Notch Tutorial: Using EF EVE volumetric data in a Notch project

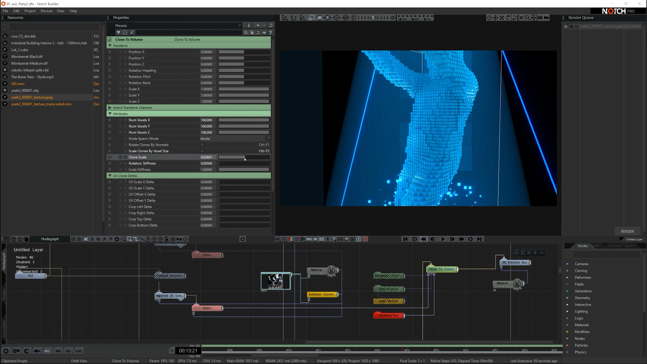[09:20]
On top of that we've added a plane effector. And this plane effector basically goes up and down and removes some of the boxes from the clone to volume and that's attached to a math modifier.